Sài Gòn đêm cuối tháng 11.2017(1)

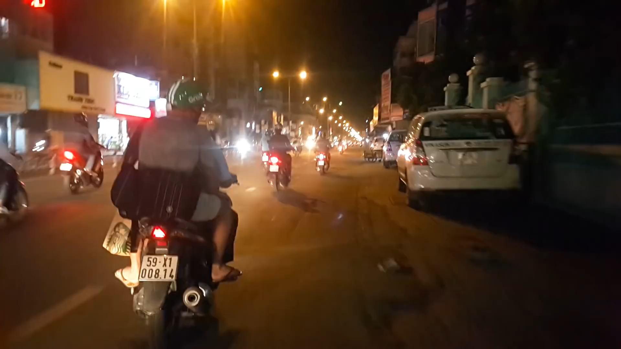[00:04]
Nãy giờ mình đang có mặt ở vừa qua ngã tư Phú Nhuận, Sài Gòn. Ở đây là đường Hoàng Văn Thụ, ngày xưa là Võ Tánh, hướng về phi trường Tân Sơn Nhất. Tối ngày cuối tháng 11 2017. Trời Sài Gòn mát thì không mưa, nhiệt độ giờ khoảng 27 độ C.
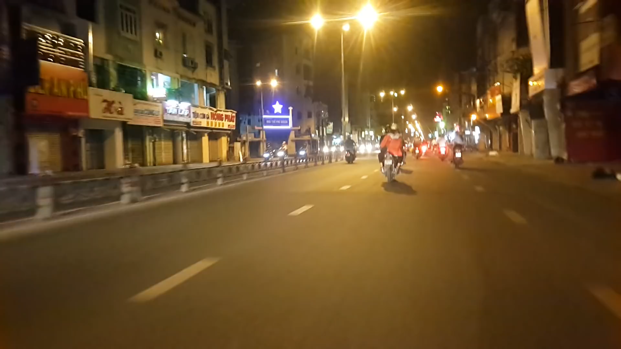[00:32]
Chỉ còn một tiếng đồng hồ nữa là qua tháng 12 cái gì. Bên tay trái là nhà thờ Phú Nhuận, góc với đường Trần Quy Liệu, ngày xưa là Trương Tấn Vũ cái gì. À, bên phải gì đây là đường rầy xe lửa.
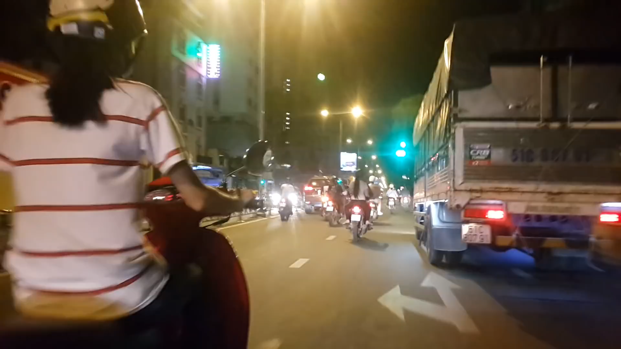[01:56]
Đây là đường hướng về công viên Hoàng Văn Thụ, phi trường. Bên phải gì là khách sạn Tân Sơn Nhất.
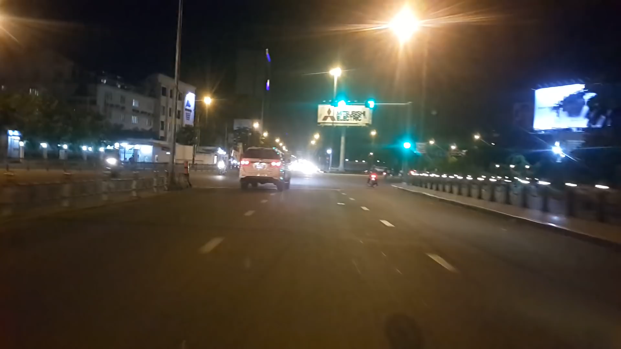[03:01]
Bên phải là cổng quân khu 7 hay gì.
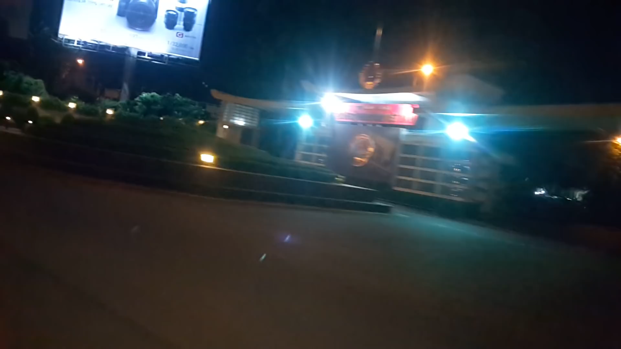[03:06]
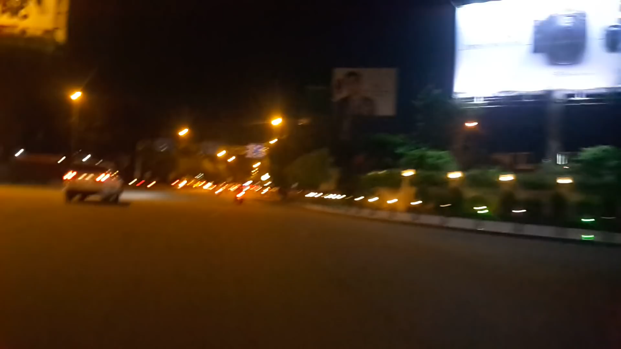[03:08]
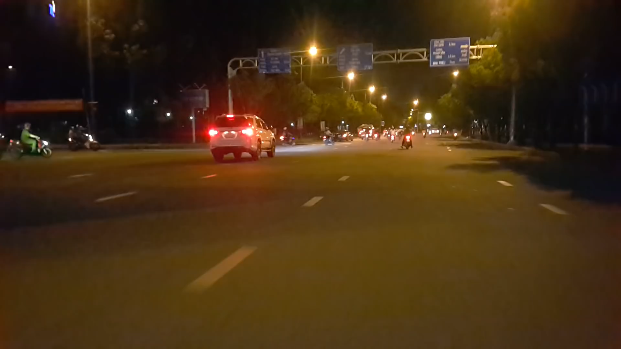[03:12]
Đó, quẹo phải là vô sân bay. Còn thẳng qua đây là hướng về Lăng Cha Cả, đi ngang qua công viên Hoàng Văn Thụ. Càng về khuya trời càng mát và đường phố bắt đầu vắng từ từ cái gì.
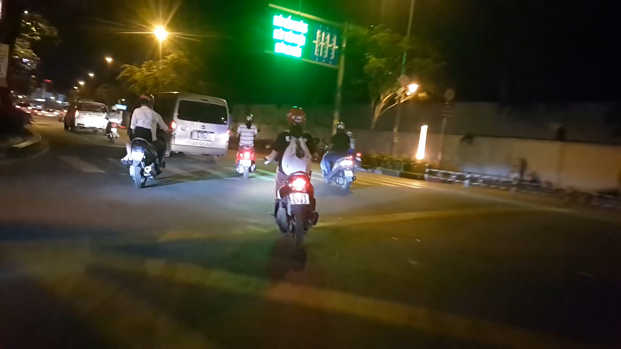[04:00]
À, phía trước vậy là Lăng Cha Cả. Chị thấy có cây cầu vượt bắc ngang rồi đó.
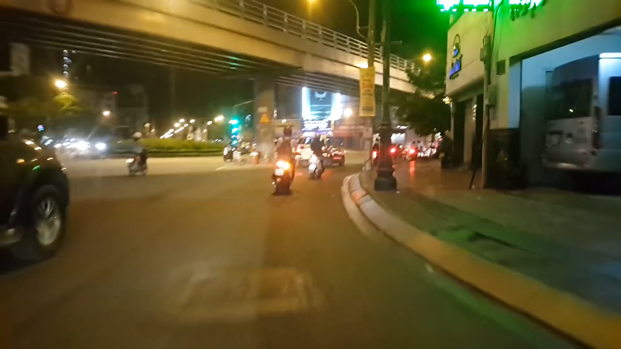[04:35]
Đó quý vị, vừa đáp xuống sân bay là hay đi ra khu vực này nữa vậy. Rồi mới rẽ phải đây là về Củ Chi, Hóc Môn, Tây Ninh nè, theo đường Cộng Hòa nè. Còn đi thẳng đó là về ngã tư Vĩ Hiền về quận 11. Còn quay rẽ trái là đi về Lê Văn Sĩ. Còn vòng lại là về Phú Nhuận.
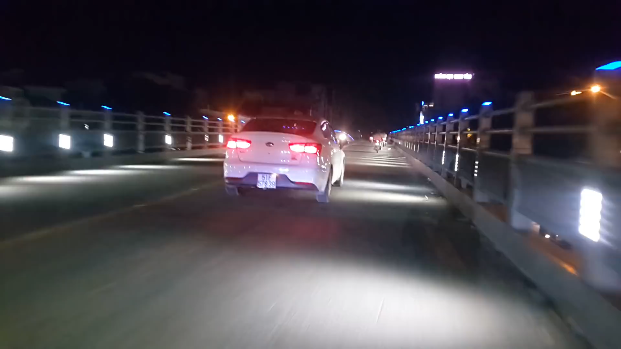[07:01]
Đây là thuộc phường 13 Tân Bình.
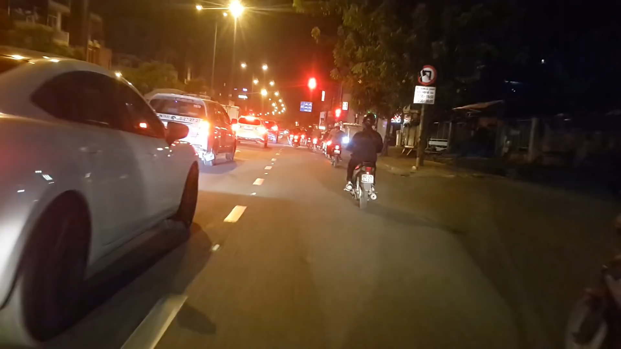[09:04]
Tới ngã ba rẽ trái là đường Tân Kỳ Tân Quý. Đó, bây giờ là qua Tân Kỳ Tân Quý nè. Ok.